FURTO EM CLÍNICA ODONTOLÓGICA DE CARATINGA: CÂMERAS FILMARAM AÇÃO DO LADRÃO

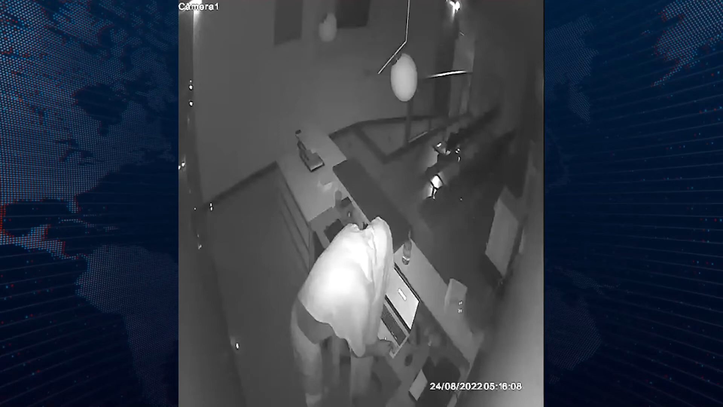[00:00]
O furto na Clínica Oral Dentes, na Avenida Catarina Cimini, ocorreu por volta das 5 da manhã. Imagens de uma câmera de segurança mostram
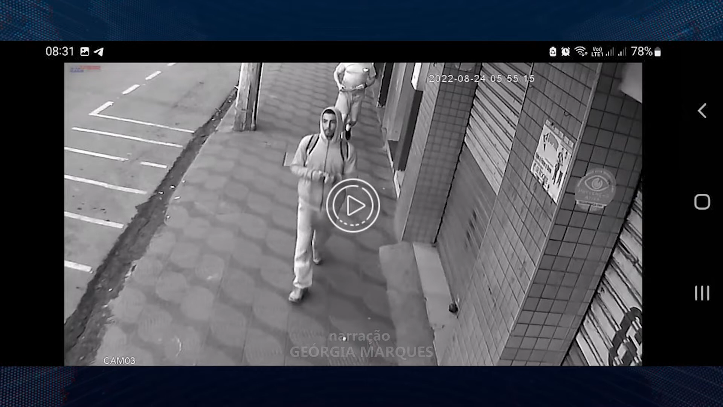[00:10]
claramente o autor do lado de fora e depois já dentro da clínica. Ficou constatado que o gatuno não arrombou a porta para entrar.
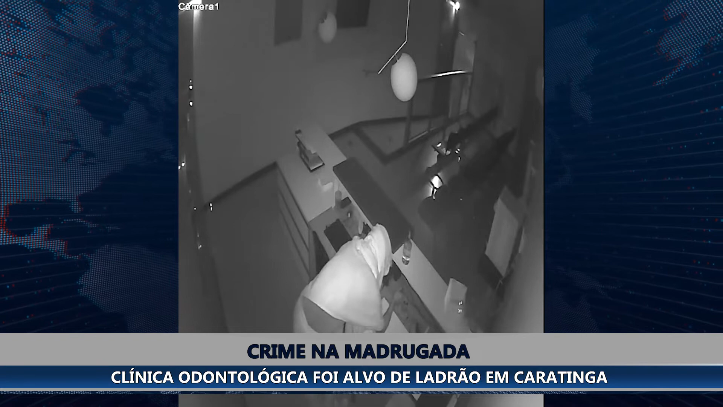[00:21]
A ação dele durou cerca de 45 minutos. Durante a prática do furto, o indivíduo usou um lençol para cobrir todo o corpo. Ele saiu do estabelecimento carregando 7 notebooks, 1 telefone celular e pouco mais de 104 reais em dinheiro. O furto somente foi descoberto por volta das 8 horas, quando os funcionários da clínica chegaram para trabalhar e deram falta de seus instrumentos de trabalho.